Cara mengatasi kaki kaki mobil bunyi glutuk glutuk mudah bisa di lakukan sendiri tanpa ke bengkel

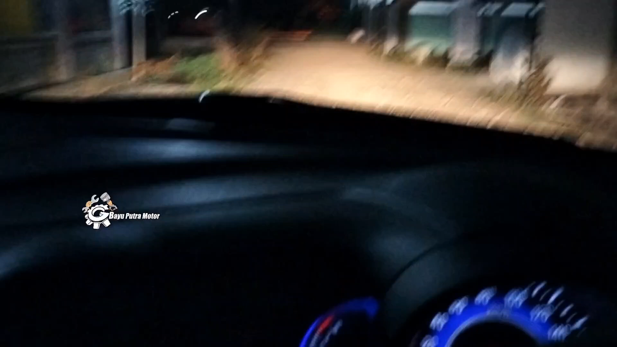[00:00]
oke bro selamat malam nih nih kami sedang test drive ya ada Honda mobilio yang mengeluhkan
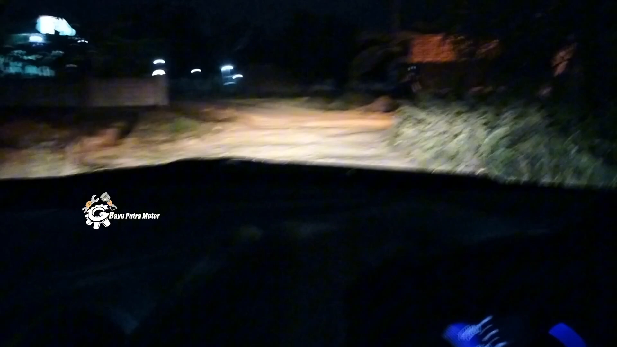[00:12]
bunyi di seputar kaki-kaki ya ini seperti ini bunyinya ini saya test drive di jalan keriting atau di jalan desa ini
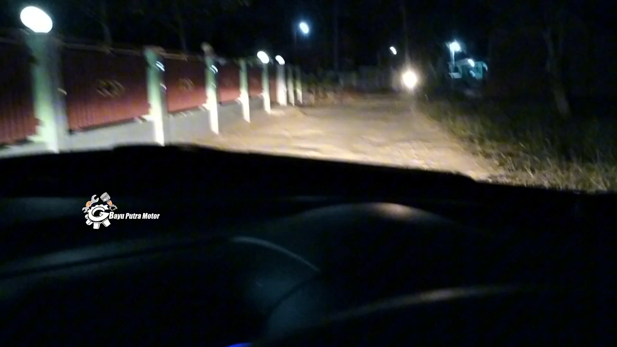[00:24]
sengaja kita lewat jalan desa karena kalau di jalan yang halus nggak bunyi ini ya tapi nih kalau di bawah jalan yang keriting bunyi patin gelutuk seperti ini sambil kita amati ya bro ya kita jalan nih Oh bisa kedengaran kayak bro ya bunyinya itu
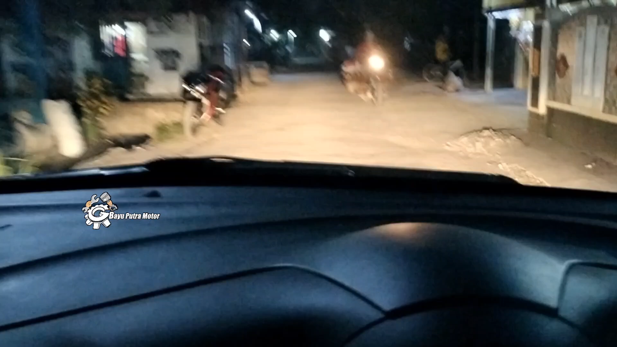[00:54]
rame banget nih bunyinya sangat-sangat tidak nyaman didengar terdengar sampai ke kabin tentunya nih
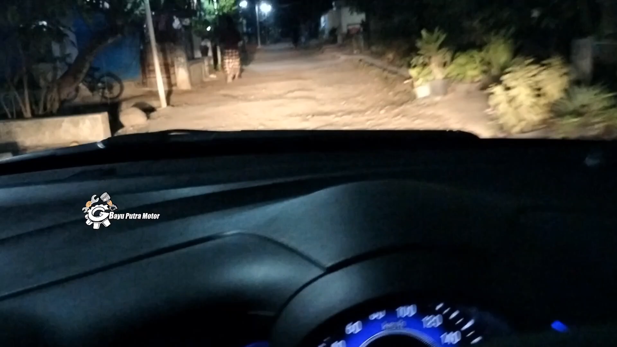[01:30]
ya oke sudah kedengaran ya bro ya kita tes drive sampai disini ini mau langsung kita eksekusi malam ini ya karena ini mobilnya
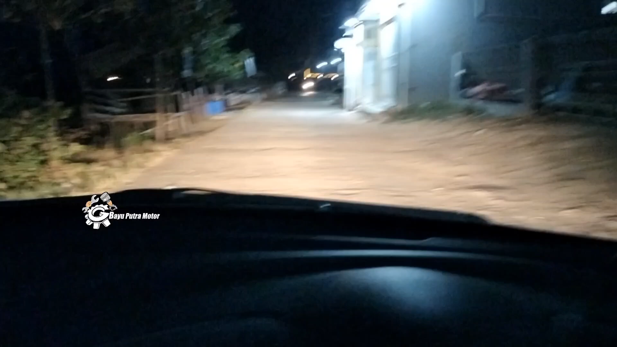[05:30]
bisa didengar halus tidak seperti sebelum kita kencangkan link stabilnya ini walaupun enggak diganti tapi sudah tidak bunyi ya ya karena memang tadi kendor nah nih tuh saya bikin jalan ya seperti ini banyak gonjangan tapi udah nggak bunyi
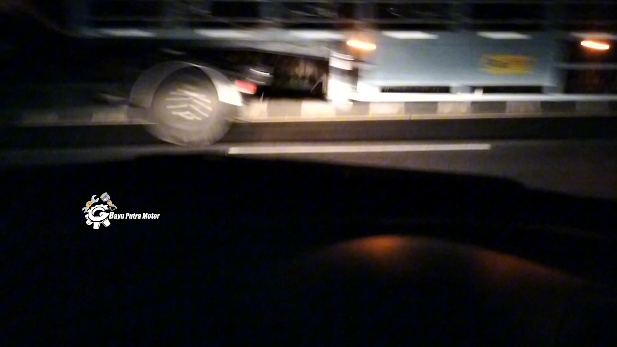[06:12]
nah ini saya sudah ada di jalur Pantura ya tentunya jalur yang halus berasfal
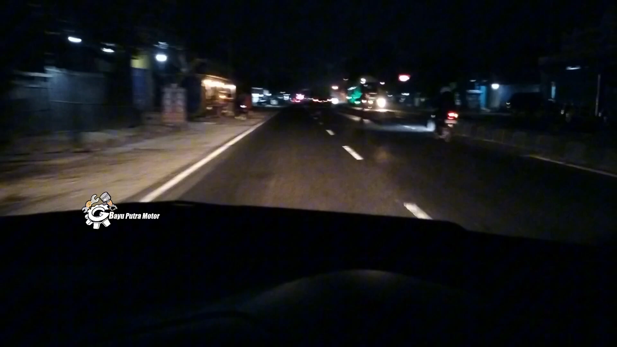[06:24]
kita dengarkan suaranya sambil jalan sudah tidak ada suara gemelatak ya nah ini halus sekali nih apalagi di jalan yang halus seperti ini ya tadi aja waktu masih di jalan yang keriting sudah nggak ada suara gemelatak ya
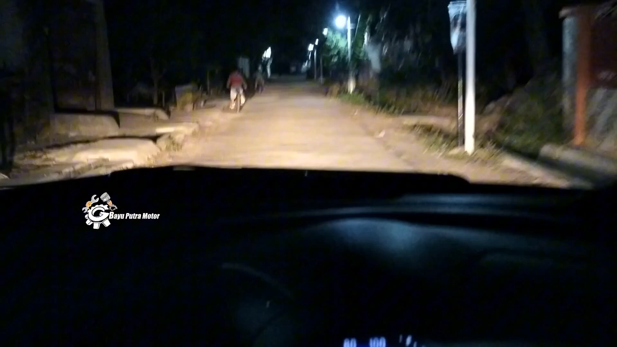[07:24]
oke tadi sudah kita coba di jalan berasfal ya yang halus sudah tidak ada bunyi dan ini saya coba di jalan desa ya yang tidak berasfal kalau bisa kelihatan jalannya nah jadi pastinya jalannya banyak lubang jadi kita bisa cek apakah masih bunyi atau tidak ini
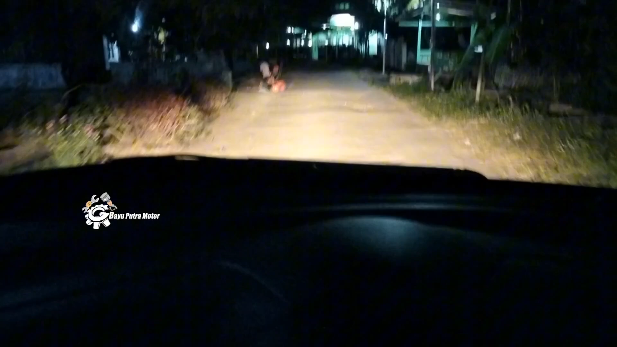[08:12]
ya sudah nyaman ya bro ya sudah nggak ada bunyi kelatak-kelatak di kaki-kaki setelah tadi saya kencangkan untuk stabilingnya
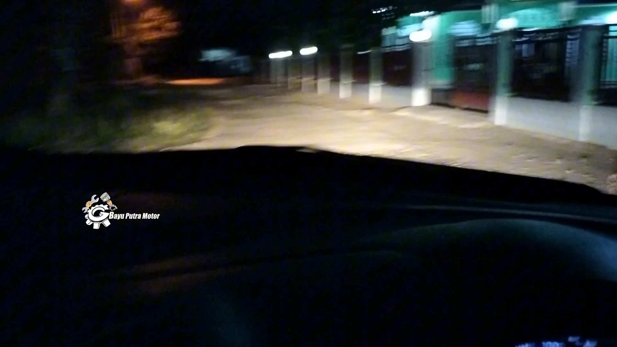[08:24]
jadi saya coba test drive sambil pulang ke rumah dan sudah hilang untuk suara berisik di kaki-kaki mobil Lio ini ini jalannya cukup keriting nih nggak berasfal oke bro mudah-mudahan untuk video
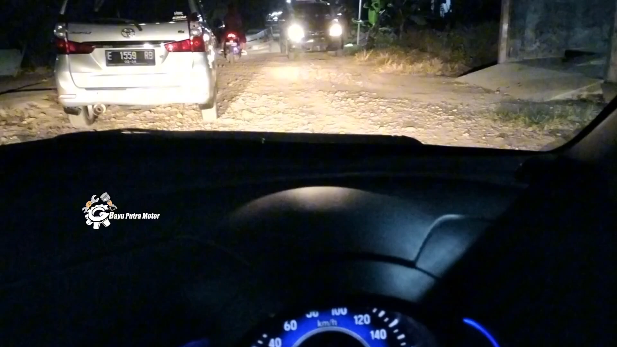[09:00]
yang singkat ini bermanfaat ya jadi kalau teman-teman mengalami kaki-kaki bunyi ya kasar seperti tadi bisa dicoba cek stabilingnya barangkali kendor ataupun mungkin sudah waktunya ganti stabiling ya sebenarnya tadi juga ini harus ganti ya tapi karena kondisinya malam jadi cuman saya kencangkan saja Alhamdulillah masih bisa
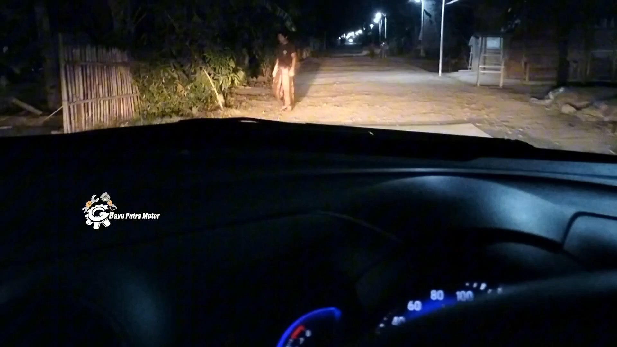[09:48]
kemungkinan dipakai juga nggak lama lagi akan bunyi
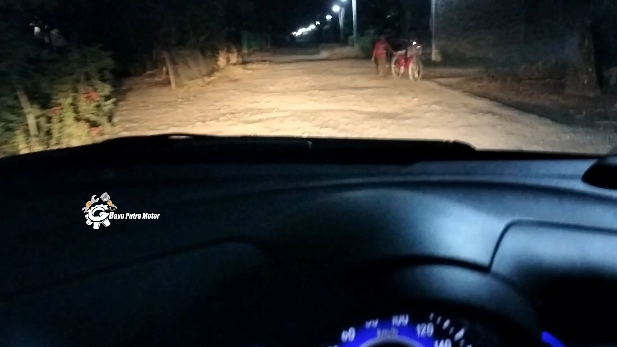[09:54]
ini nih saya lewat jalur yang keriting ini oke hanya segitu saja untuk sharing kali ini mudah-mudahan bermanfaat jangan lupa terus ikutin video-video kami dengan cara like, share, dan subscribe agar tidak ketinggalan untuk video kami berikutnya sampai ketemu lagi di video yang akan datang terima kasih terima kasih terima kasih